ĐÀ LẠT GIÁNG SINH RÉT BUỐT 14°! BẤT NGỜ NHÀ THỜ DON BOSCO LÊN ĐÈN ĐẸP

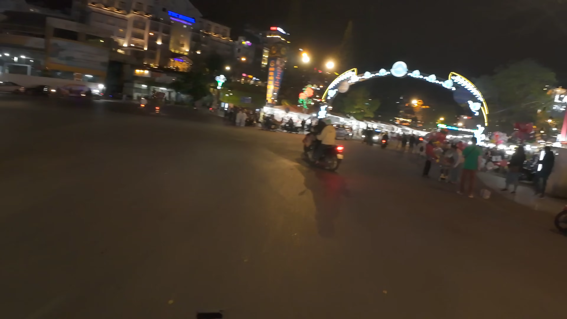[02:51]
Đi thẳng vào trong là chúng ta sẽ vào chợ đêm quý vị ha. Với mức nhiệt như thế này thì phải nói là người Hàn Quốc họ thích lắm quý vị.
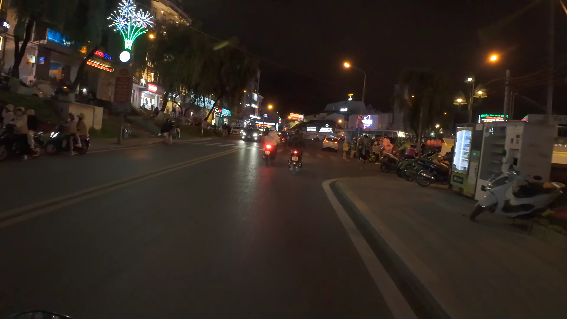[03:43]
Bà con mà khách du lịch ấy, còn người dân Đà Lạt thì biết rồi ha. Lên đây là khu Hòa Bình quý vị.
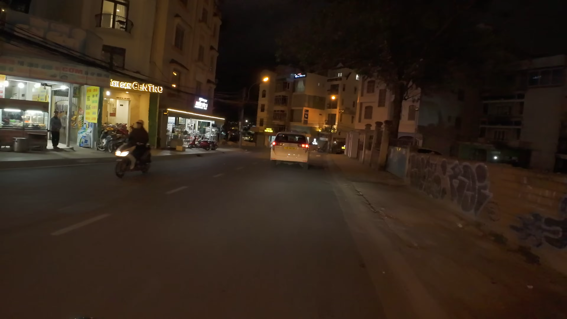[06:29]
Rồi xuống đây là con đường Bùi Thị Xuân quý vị, là con đường Võ Tấn năm xưa hả. Góc đường này bây giờ người ta mở quán cà phê, nhìn cũng khá là đẹp luôn.
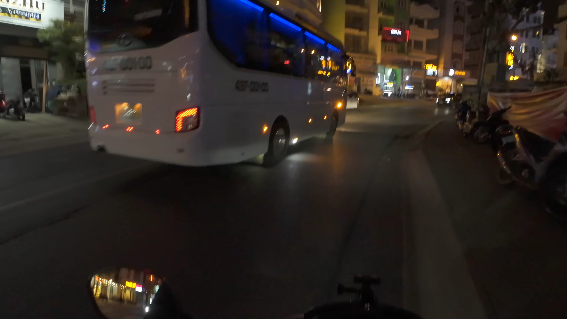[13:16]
Những cái bà con mà theo đạo á quý vị.
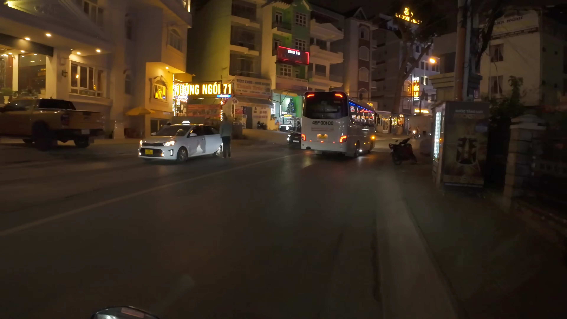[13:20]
Mì cay cháo ăn Singapore khá là đông luôn, đang hot.
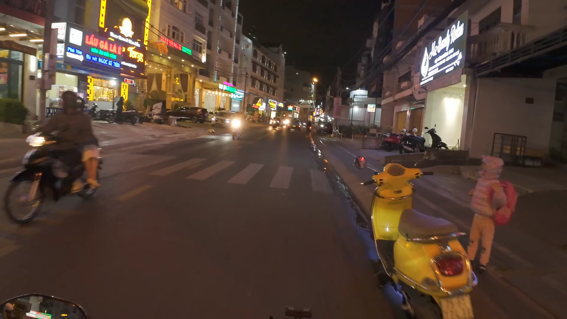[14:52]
Mình sẽ chạy tới con đường Thông Thiên Học, vòng về An Dương Vương để cho bà con mình xem cảnh đời sống của đường phố Đà Lạt nó xa trung tâm như thế nào.
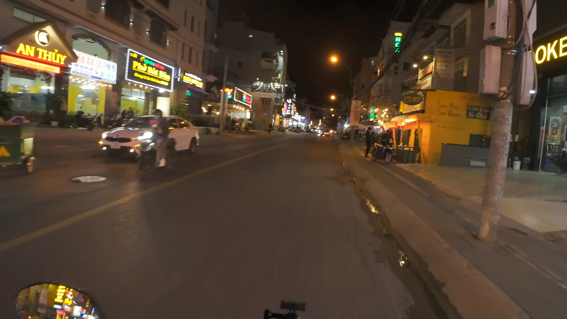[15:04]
Mỗi lần đi ngang qua mình ấn tượng với cái quán cơm này, quá tuyệt vời.
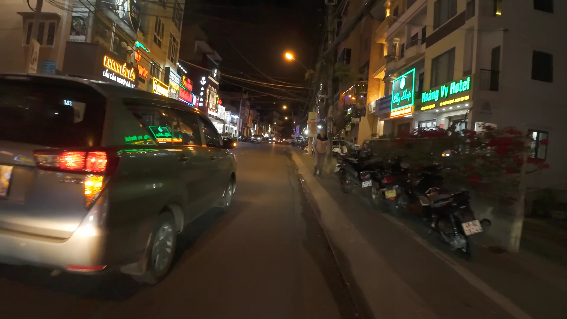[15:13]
Đà Lạt nếu như mà nguyên cả con phố, quán nào cũng làm những cái mô hình quán cơm cái kiểu cổ cổ xưa xưa như vậy đó quý vị.
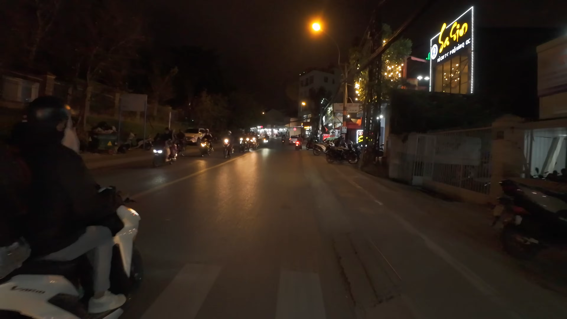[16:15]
Tới ngay chợ Bùi Thị Xuân này mình rẽ trái vào đường Thông Thiên Học ha. Đồ Noel này, đó. Đồ Noel bán bao la luôn. Rất là sặc sỡ luôn.
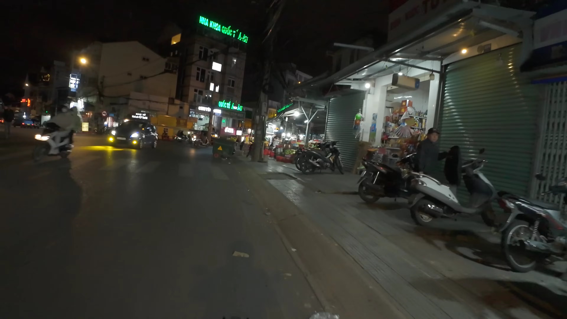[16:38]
Đây là chợ Bùi Thị Xuân. Chợ Bùi Thị Xuân người ta bây giờ vẫn còn hoạt động ha.
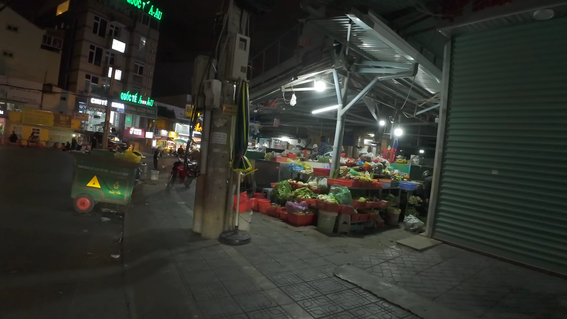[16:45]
Thường thường bây giờ là những ngôi chợ dân sinh là người ta dọn về hết rồi.
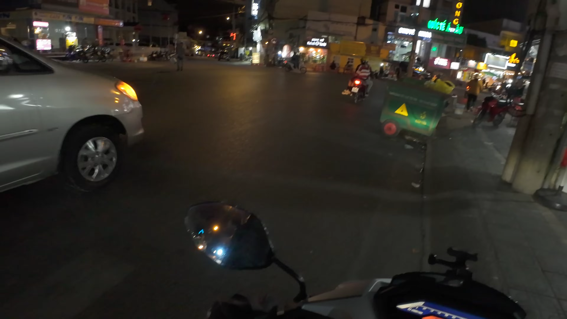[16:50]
Bà con mình vẫn còn tranh thủ bám trụ, bán khuya khuyên chút được đồng nào hay đồng đó đó quý vị.
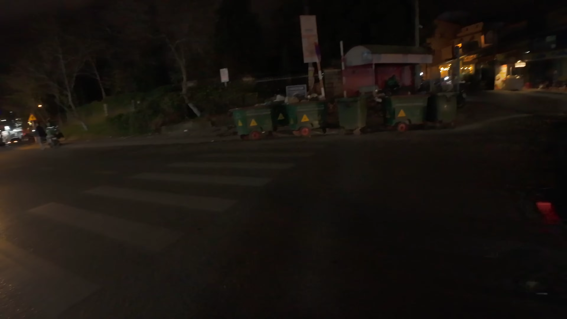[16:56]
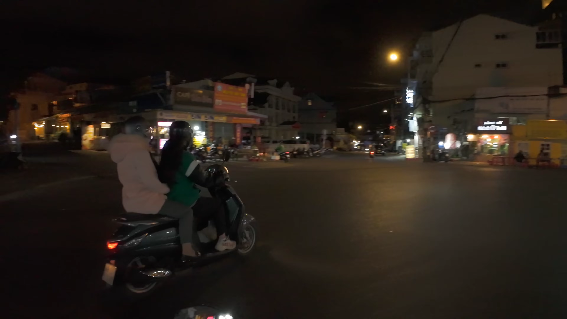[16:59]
Rẽ trái như thế này là vào đường Thông Thiên Học.
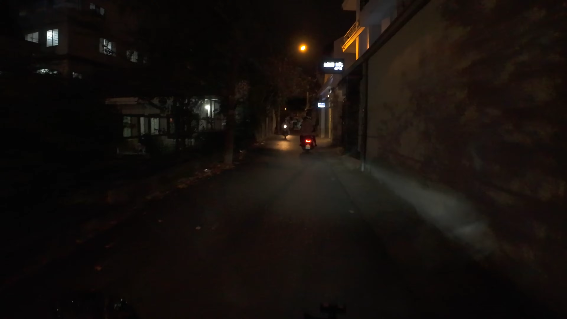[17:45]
Vào trong những khu dân cư này á, nó lặng lẽ lắm quý vị.
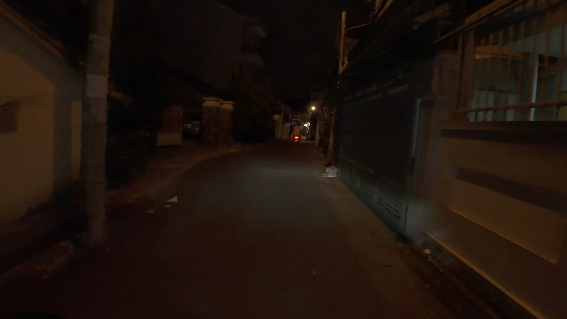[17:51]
Lặng lẽ, êm đềm và buồn buồn vậy lắm. Trong những khu vực này thì nhà trọ sinh viên nhiều lắm luôn.
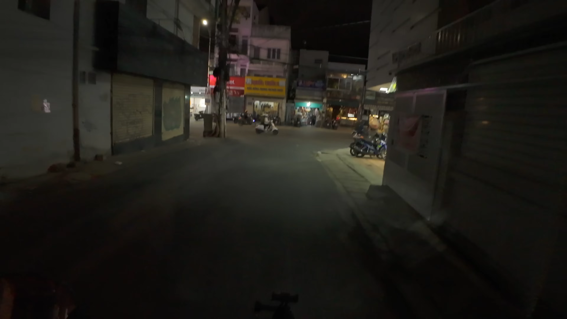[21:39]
Ra đây là con đường Phan Đình Phùng, rẽ phải là chúng ta sẽ đi về Xô Viết Nghệ Tĩnh, còn rẽ trái như thế này là về lại trung tâm.
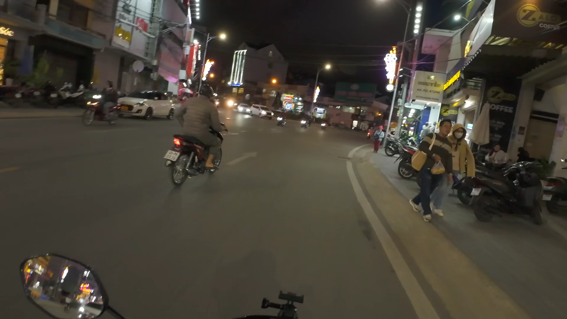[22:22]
nhân viên mà nó là đứng tư vấn là liên tục. Nhưng mà hiện nay thấy nó cũng ảm đạm ha. Ăn vặt góc phố này, trà sữa bánh tráng này quý vị. Tới góc này là có bánh đồng xu phô mai này.